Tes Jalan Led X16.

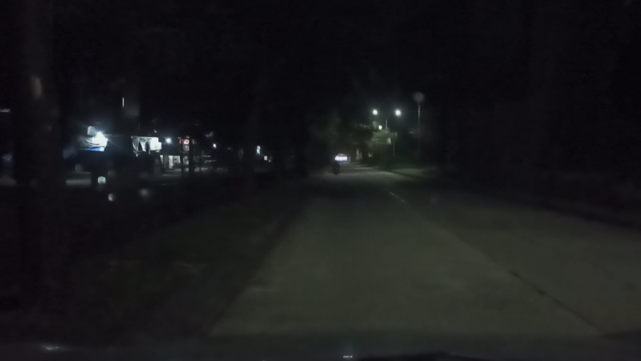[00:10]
selamat malam teman-teman balik lagi di channel saya Fisiko kali ini saya mau review riding bareng apa lampu X16 yang pernah saya review ya saya pasang di mobil saya ini bagaimana pencahayaannya di jalan seperti apa ini dia ini low beamnya sekarang kita coba high beamnya
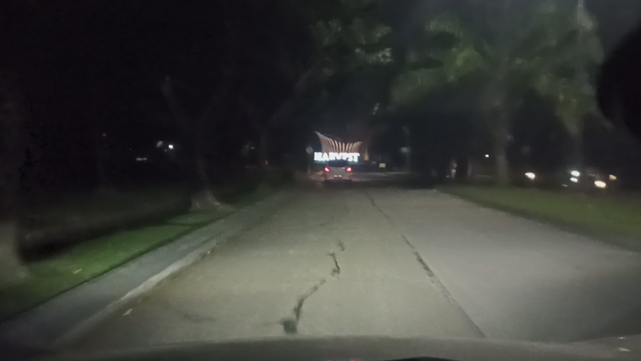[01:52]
perumahan di sekitar perumahan ya teman-teman jadi tidak terlalu
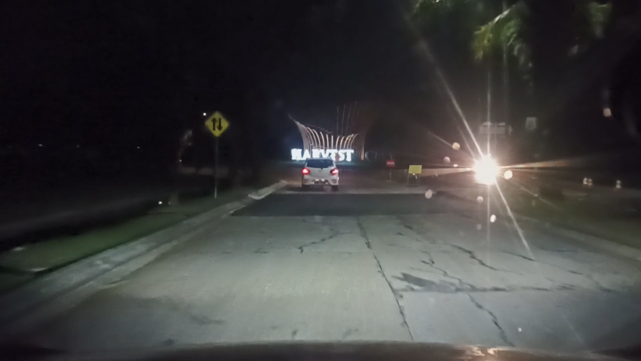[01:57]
banyak mobil yang berlalu lalang dan
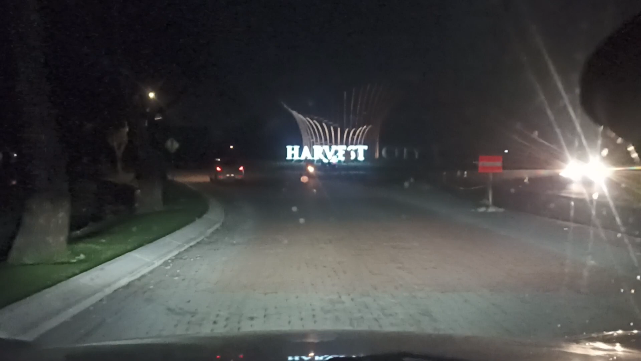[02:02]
apa namanya cahaya
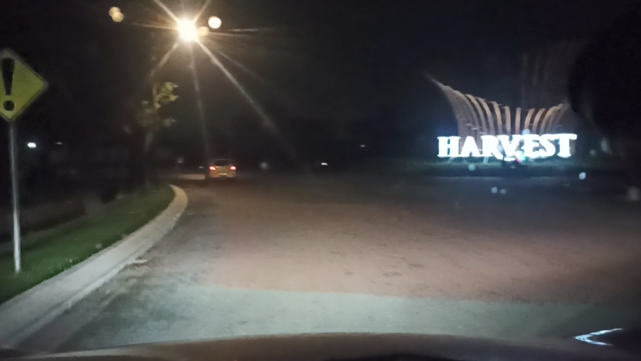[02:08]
nya pun kurang ya gak seperti cahaya lampu jalan raya pada umumnya ini lebih sedikit jadi di kamera cukup kelihatan bagus
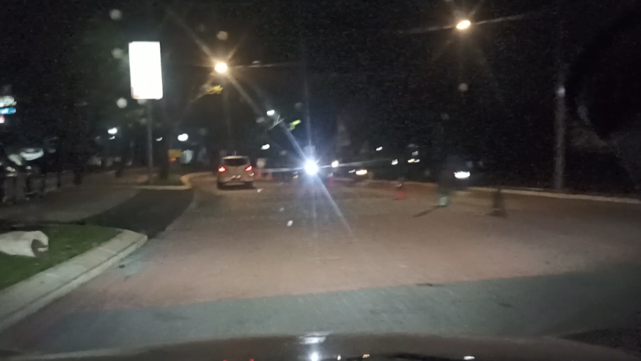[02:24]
untuk output cahaya lampu led
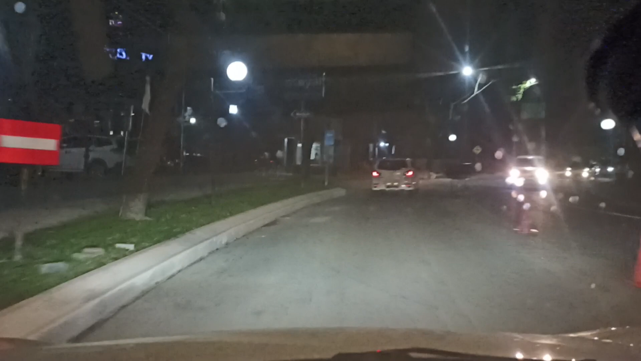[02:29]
X16 ini kita langsung putar balik disini aja
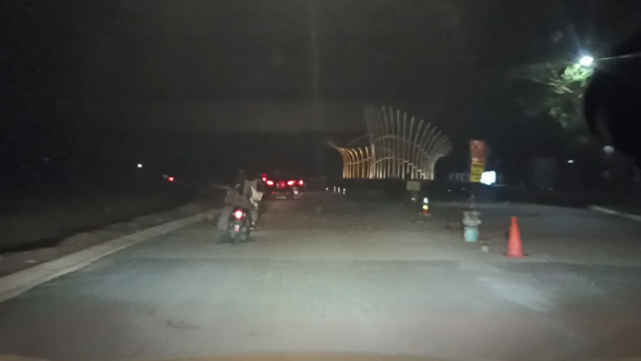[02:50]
dan murah harganya nah teman-teman bisa lihat sendiri itu dia cahaya nya
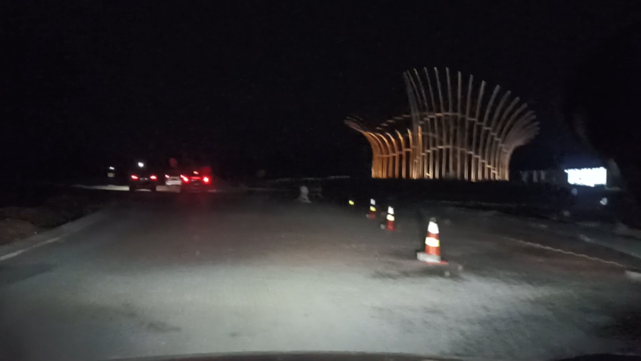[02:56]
mau dibandingin dengan mobil di depan ayo di depan ini ada mobil apa ya kayaknya sih Honda Brio atau apa ini iya Honda Brio ini
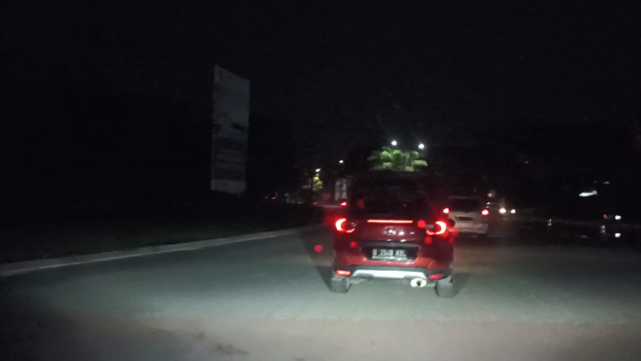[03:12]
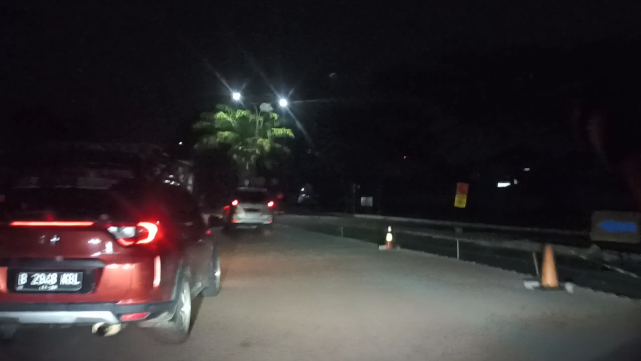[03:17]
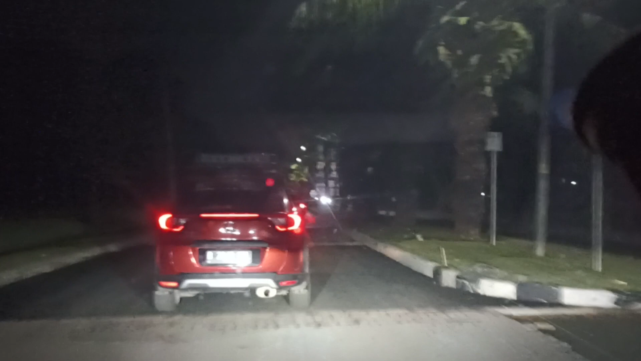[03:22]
eh ini maaf Honda BR-V Brio salah saya nah itu dia teman-teman bisa lihat sendiri cahaya nya lampu standar dengan lampu X16 ini
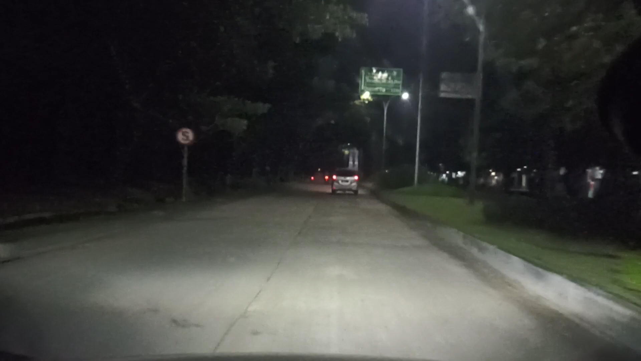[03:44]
saya tidak menggunakan fog lamp ya di bawah jadi saya fokuskan untuk lampu utamanya saja lampu X16 ini
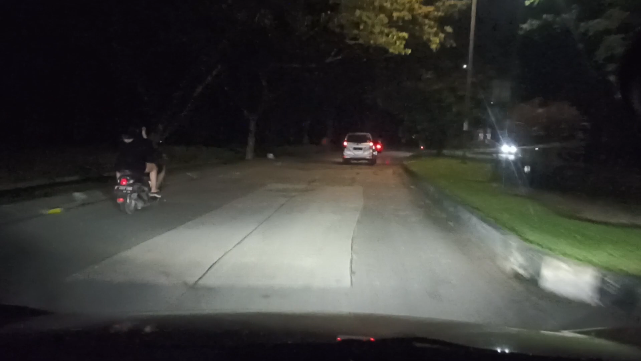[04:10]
kita maju kita maju lagi sedikit ada Fortuner di belakang ya biar Fortuner lewat biar kita bisa bandingin cahaya dengan Fortuner di belakang ini nah ini dia Fortuner
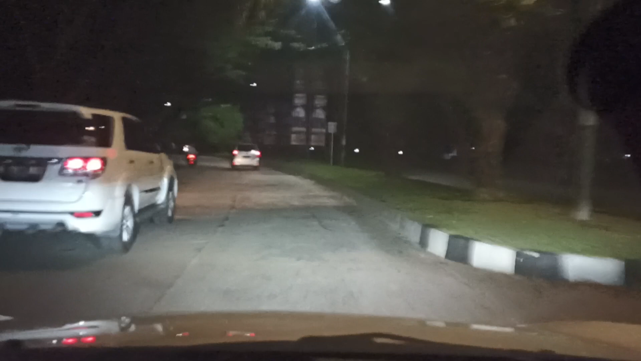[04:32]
tapi Fortuner model lama ya teman-teman ya masih unggul lampu kita ya
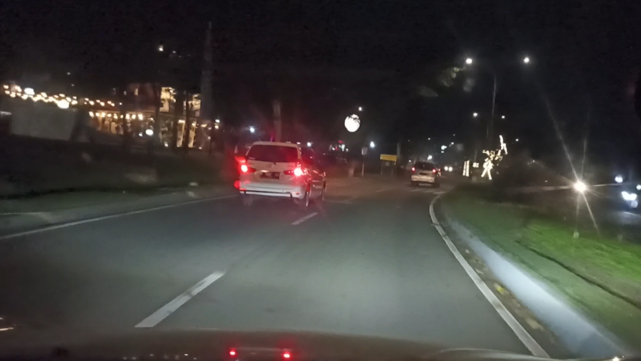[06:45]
nah ini dengan lampu xenia standar
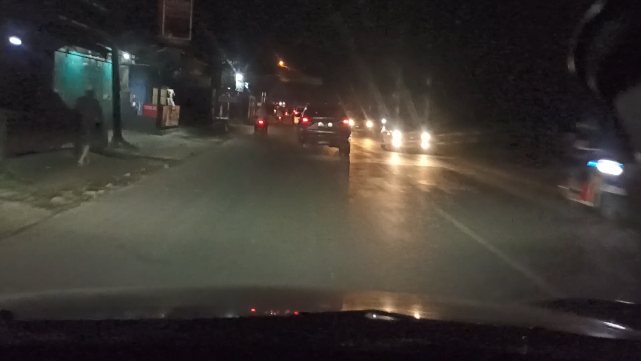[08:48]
Oke teman-teman kita ke tempat yang cahayanya lebih redup ya
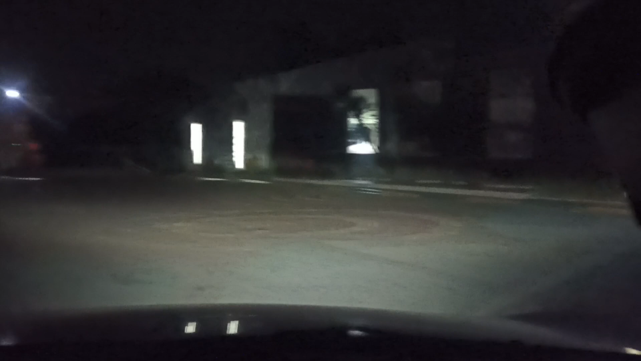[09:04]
Ini cahayanya sangat minim disini ya Tapi di kamera kita bisa lihat Cahayanya itu padatnya di tengah ya
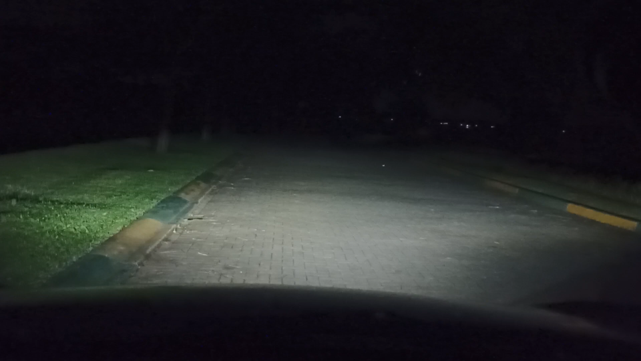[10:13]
Nah itu dia teman-teman ya Hanya kelihatan di atasnya saja Tapi tidak terlalu kelihatan di Bawahnya ya Nah itu lampu standar Ini dia high beamnya Saya coba lagi ya teman-teman Nah itu dia Jadi Kalau saya simpulkan sih Untuk high beamnya itu dia